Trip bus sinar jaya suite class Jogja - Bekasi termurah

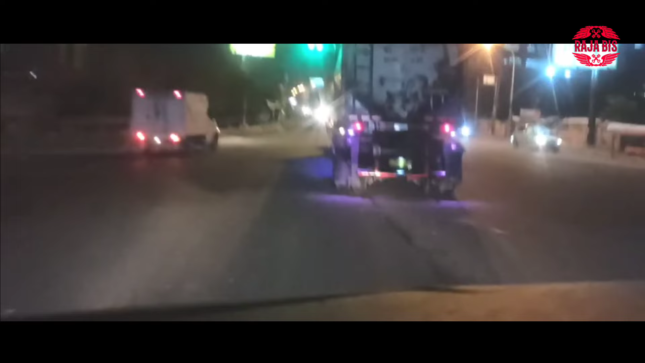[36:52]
Nah, oke, kita sudah sampai di Tol Timur dan memasuki area BTC, area Depsos, tempat pemberhentian.
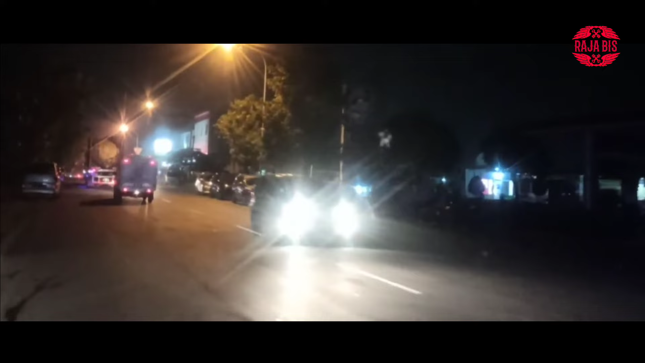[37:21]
Kita putar balik dulu di pom bensin karena memang letak pemberhentian ada di sebelah kanan, sehingga kita harus putar balik